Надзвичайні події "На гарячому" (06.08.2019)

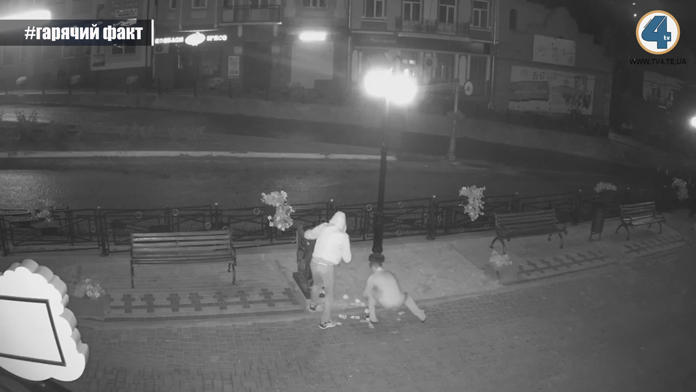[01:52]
Двоє злодіїв викрили всі іноземні гроші, залишивши лише дрібні українські. Крадіжку зафіксувала камера відеоспостереження Чортківської міської ради. Тепер просять мешканців міста допомогти розшукати зломисників. До слова, туристичну скриню встановили минулоріч на пішохідні, але й напередодні, святкування Дня міста. Мешканці вважають її туристичною родзинкою, адже по купюрах та монетах дізнаються, з яких країн приїжджають до них туристи.